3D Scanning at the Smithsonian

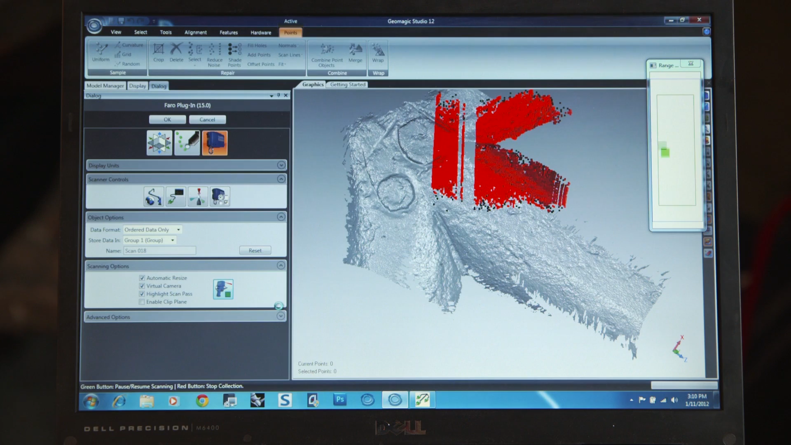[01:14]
So for objects that are geometrically complex or wherever there's really close quarters, this is the ideal tool.